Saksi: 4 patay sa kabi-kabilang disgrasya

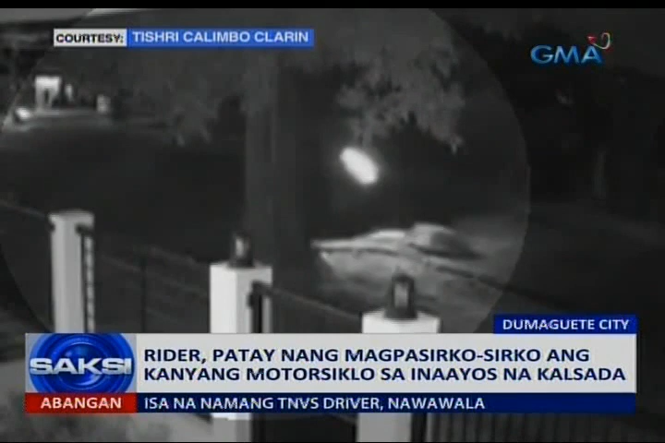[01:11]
Patay ang rider na si Apoloneo Golo Jr. Walang mapapansing warning device sa kalsada nang maaksidente ang binata.